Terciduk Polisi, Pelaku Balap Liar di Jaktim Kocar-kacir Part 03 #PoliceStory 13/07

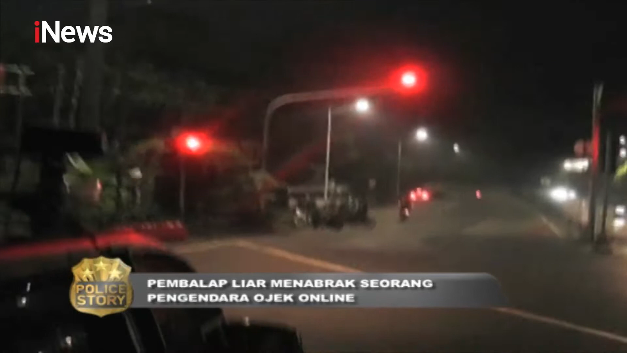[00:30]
Diduga para pembalap liar sempat menabrak seorang pengendara ojek online dan langsung melarikan diri.
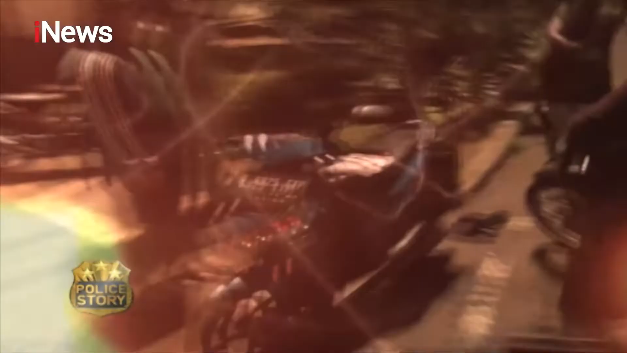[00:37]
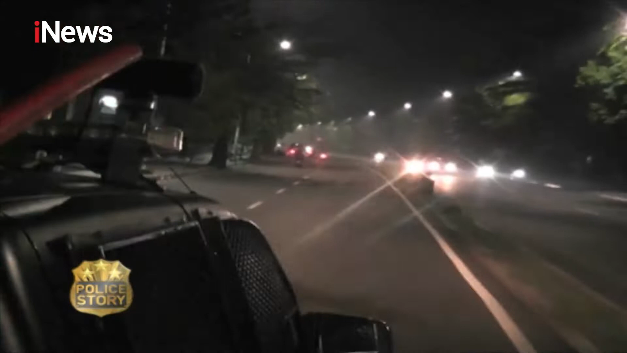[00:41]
Petugas pun kembali melakukan penyisiran dan mendapati dua pemuda tanpa helm yang berusaha kabur.
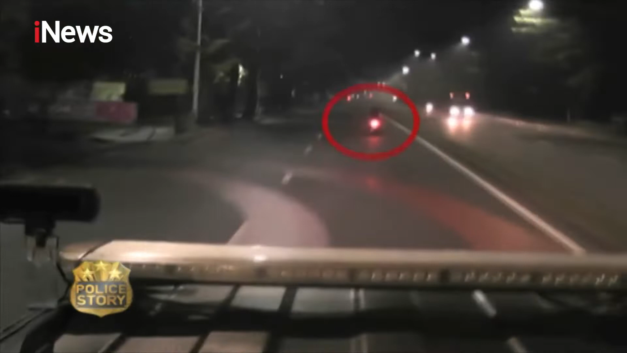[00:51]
Sayangnya, kedua pemuda berhasil melepaskan diri dari kejaran petugas.